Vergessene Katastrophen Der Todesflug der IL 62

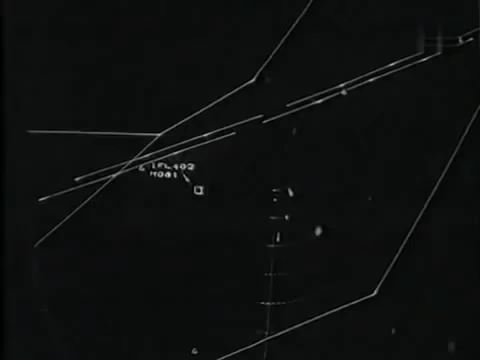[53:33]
Die Funkleitstelle Cottbus weist der DMSEA einen neuen Kurs zu. Die Maschine fliegt zurück nach Schönefeld.